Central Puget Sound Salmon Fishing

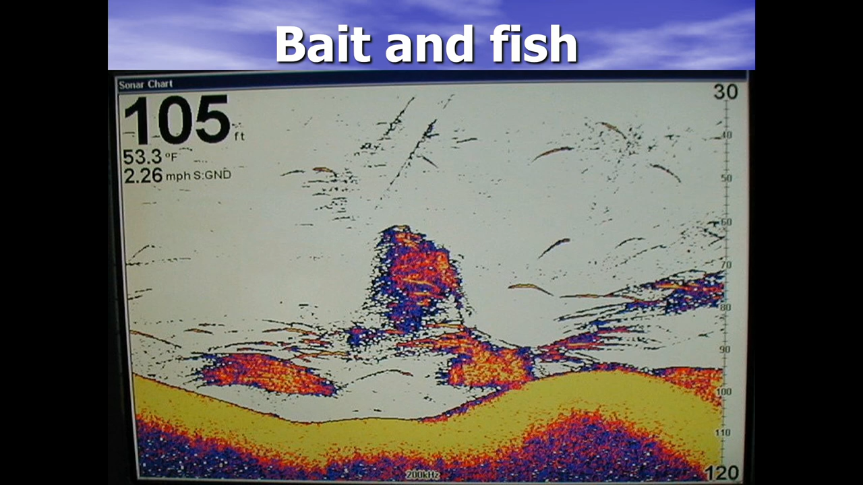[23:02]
On screen: depth 105 ft, water 53.3°F, speed 2.26 mph
The individual slashes are individual fish. When you see this on your screen, you should be catching fish. If you're not, then it probably boils down to the gear that you're using.
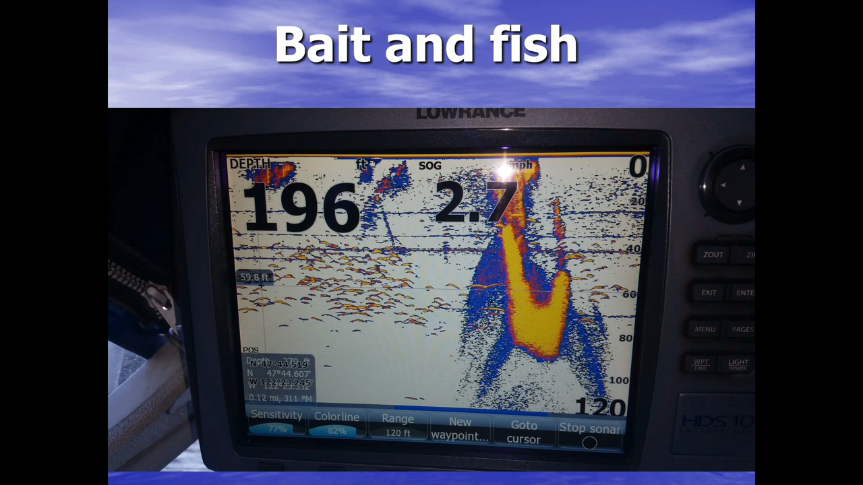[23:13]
On screen: depth 196 ft
This is another showing a school of bait with some fish outside of it. This is a school of bait with no fish outside of it.
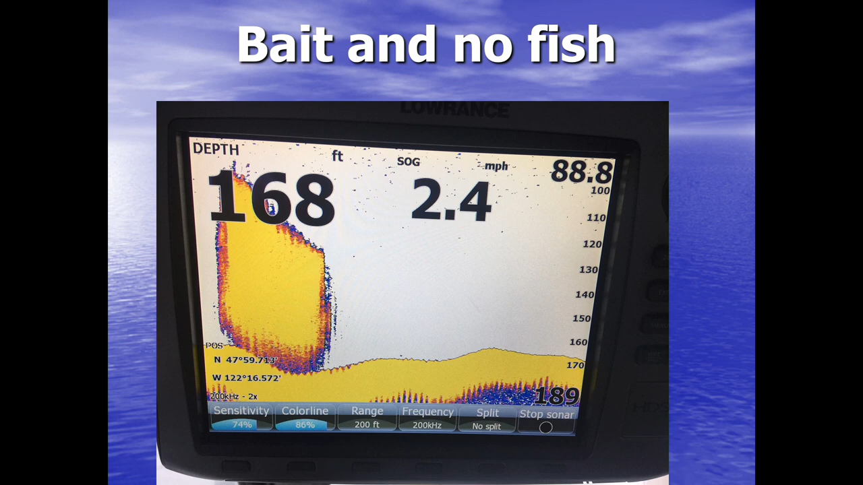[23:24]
On screen: depth 168 ft, speed 2.4 mph
You can see there's a great school of bait, but there's nothing outside of the bait. Not anything was caught here and not likely to be caught. Now let's talk a little bit about terminal tackle.